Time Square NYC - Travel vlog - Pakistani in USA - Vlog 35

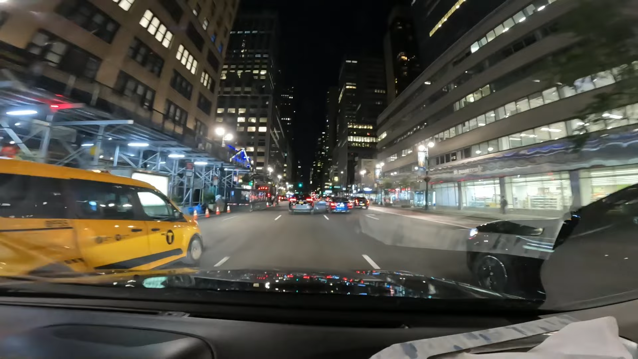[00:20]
जिस तरह पाकिस्तान में चिंची और वैगन वाले जहाँ दिल चाहता है वहाँ गाड़ी रोक लेते हैं, तो न्यूयॉर्क की टैक्सी वाले भी इसी तरह, जिस तरह देख सकते हैं इसने रोका पैसेंजर को, उठाया, इसको फिर याद है ओ अच्छा मैंने तो इंडिकेटर भी देना था।